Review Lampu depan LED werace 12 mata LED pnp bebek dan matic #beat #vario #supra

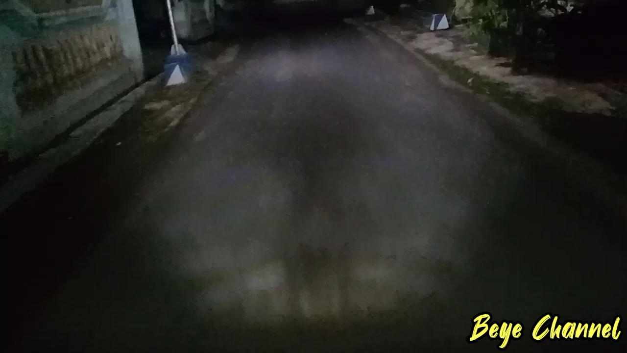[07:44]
Untuk cara dekatnya Hampir Tidak kelihatan Nah Padahal ini Malam hari loh Kalau hujan Sudah saya pastikan Ini tidak tembus Sama sekali Nah
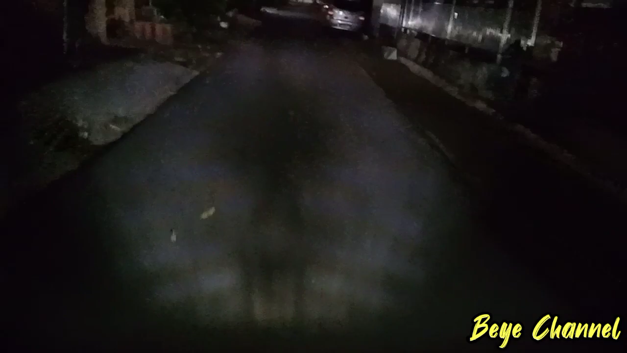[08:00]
Coba Kalau teman-teman Sudah pernah Maka Lampu led ini Silahkan Di Review Di komentar ya Oke Saya coba Langsung saja Untuk jarak jauhnya ya Nah Ini untuk Jarak jauhnya Seperti ini Ya Cuman Menambah Daya aja